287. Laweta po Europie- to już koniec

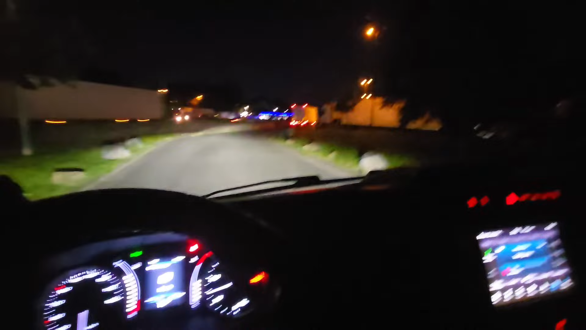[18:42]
Wjeżdża na stację, gościu się stoi na zakręcie, no kurwa. Myślałem, że mu wyciągnę go przez szybę. Co za kurwa łeb, nie? Naprawdę, kurwa.
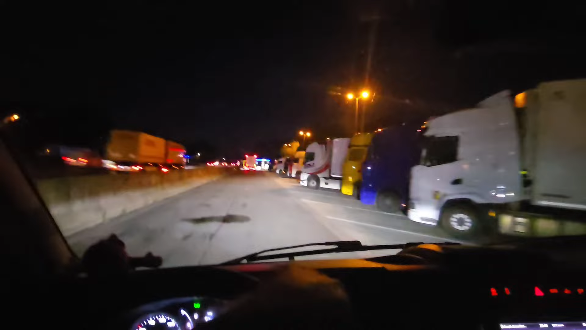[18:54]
Wszyscy nockę robią, że mogę stanąć. Chłopaku. Na zakręcie stanął tak, że nie dało się wjechać. No przerekin, kurwa, nie?
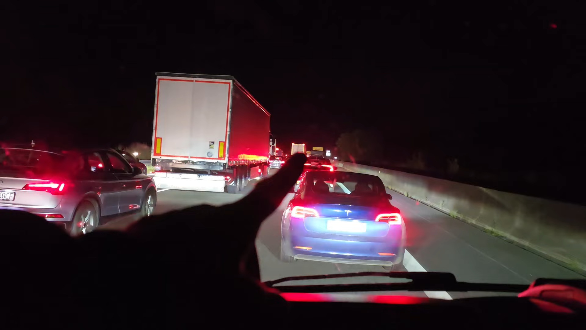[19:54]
Myślę, czy tu nie zjadę na Autohof, tam widzę. zjechać na Hofa. Kurde, nie jedno się spać, to by nie było lepsze. Muszę popatrzeć, kurde, no. Ale lipa. Gdzie jestem zrobić 30? Kurde, miejsca to tutaj, no. Miejsca to tu nie ma za dużo, ale wiecie co zrobię? Gdzieś tam, kurwa, sobie wjadę. Wjadę sobie, bym tankował i sobie będę stał.
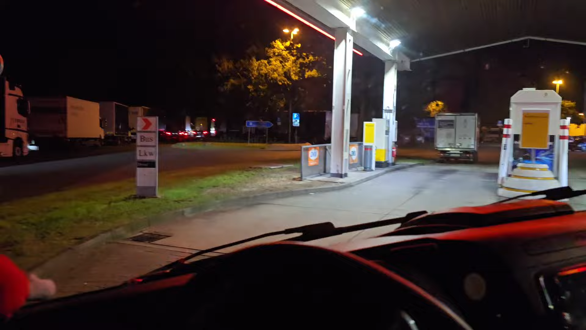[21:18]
Wjechałem na stację, żeby zobaczyć, czy może akurat ktoś tam, kurde, wyjechał i mam miejsce stanąć, ale już przy samym wjeździe ktoś mi zaśpiewał piosenkę, kurwa, zapomnij, chłopie. Tu gdzieś jest zaraz zjazd, nie wiem, czy nie zjadę tym zjazdem i w lewo jak pojadę.